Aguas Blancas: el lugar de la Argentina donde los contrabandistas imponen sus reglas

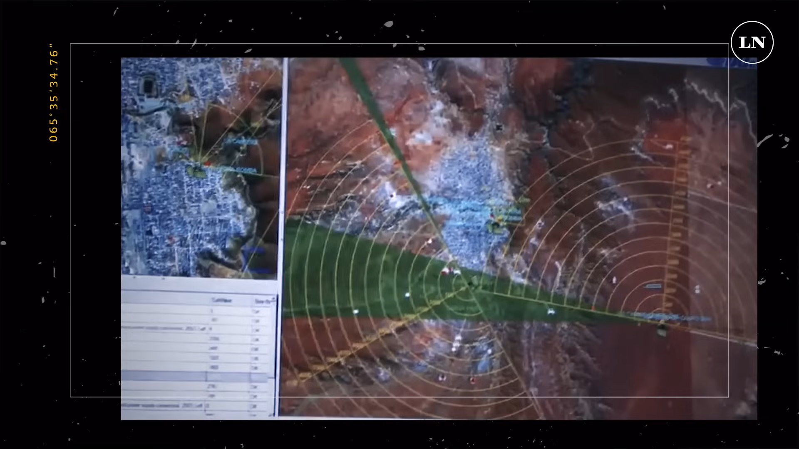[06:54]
Dice el parte de gendarmería que lo detectó una de las cámaras del Sistema Tecnológico de Vigilancia Inteligente de las Fronteras.